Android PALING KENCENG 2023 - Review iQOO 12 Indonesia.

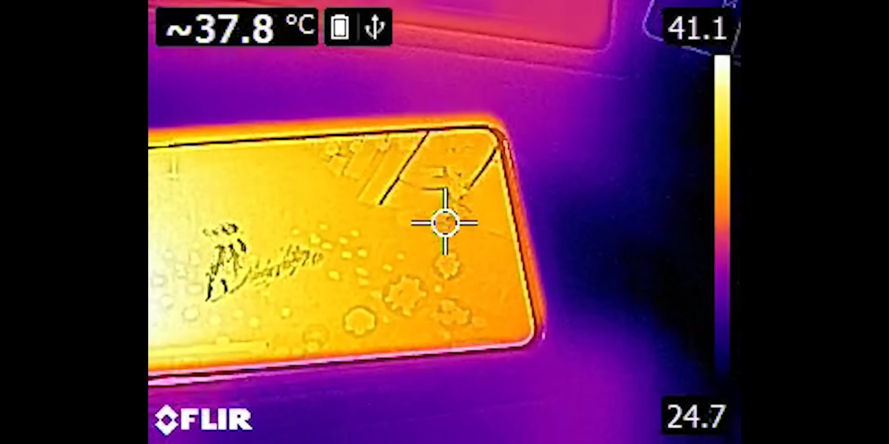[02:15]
On screen: spot 37.8°C
Suhunya juga damai sentosa ya, paling tinggi cuma 40 derajat di layar dan 39 derajat di belakang.
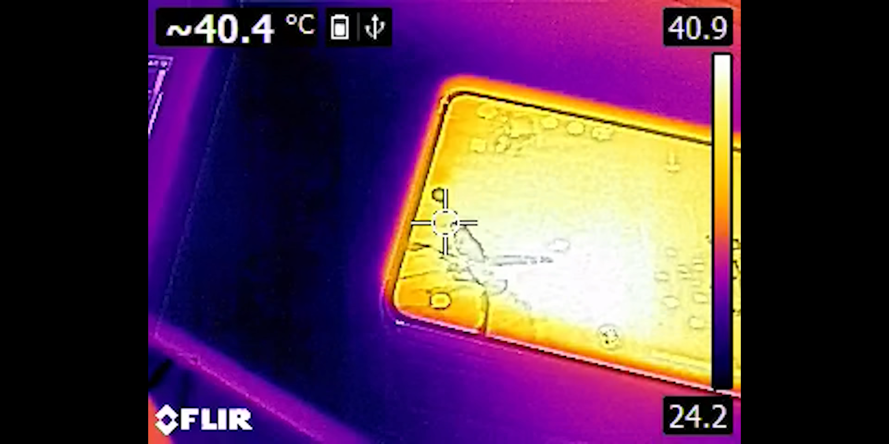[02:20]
On screen: spot 40.4°C
Video thermalnya nih keren sih. Jarang ada HP yang sebaran panasnya serata ini.
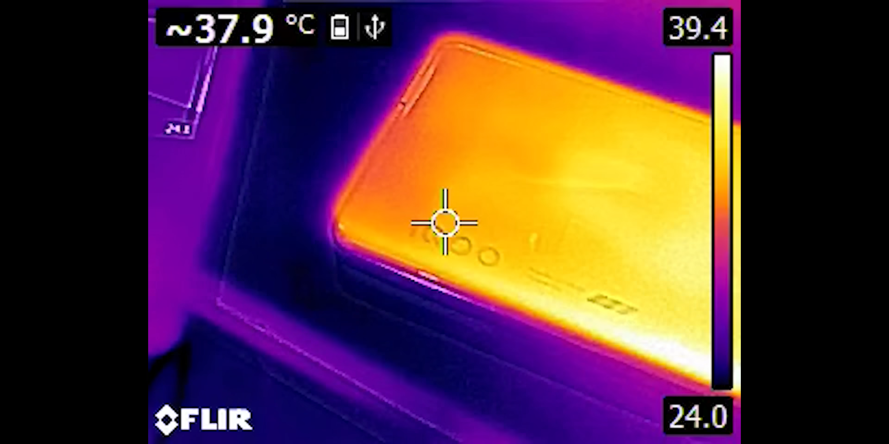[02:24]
On screen: spot 37.9°C
Bikin titik paling panasnya itu yang paling terang, kelihatan imut ya, kecil doang.